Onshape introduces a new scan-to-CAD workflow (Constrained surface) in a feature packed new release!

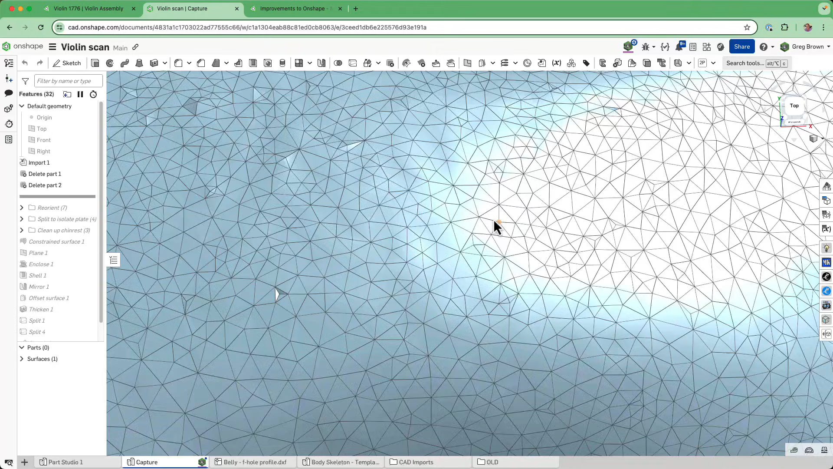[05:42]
And now you can see the scan, uh, and, you know, if I zoom in here and look at the distance, you know, these are, you know, maybe three millimeters, some of them, uh, a little bit shorter. Um, so, you know, between one and a half, two millimeter to three millimeter resolution, which is, uh,
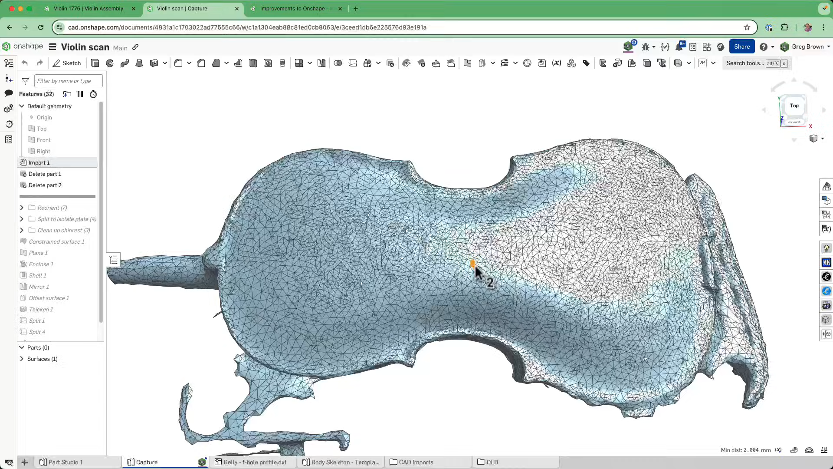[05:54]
which is really good, you know, for something like this, uh, because it's going to give us ample number of points to do what we need to do.
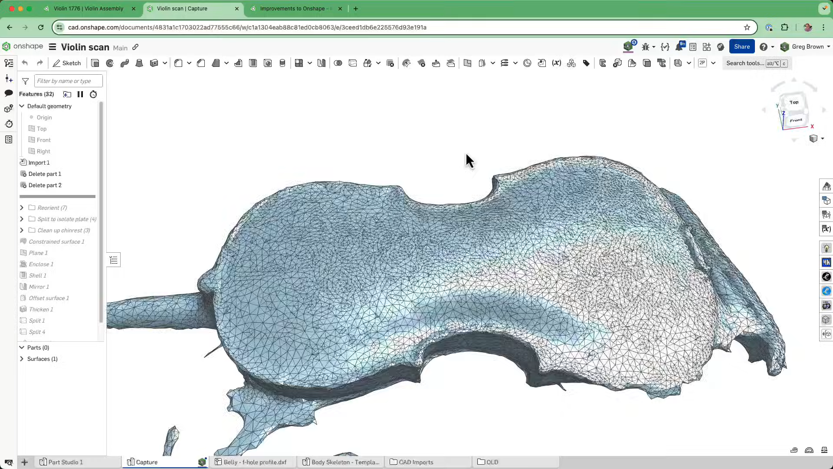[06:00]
So, so we could go back to our constrained surface, and then we could just pick any of these mesh points. And as we did before, you know, as soon as we have three or four or five or six,